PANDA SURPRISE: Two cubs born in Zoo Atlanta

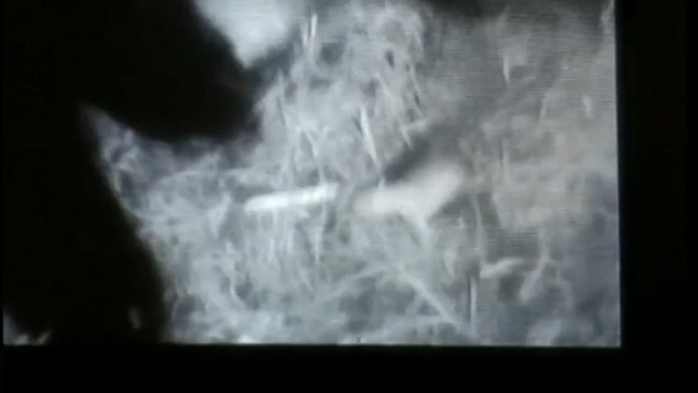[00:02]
Zoo officials in Atlanta are celebrating after the birth of twin panda cubs.
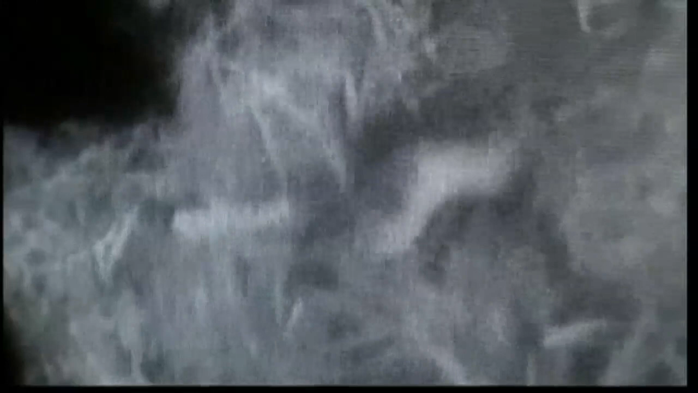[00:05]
Giant panda Lun Lun delivered the two cubs on July 15th and they're the first to be born in the US in 2013.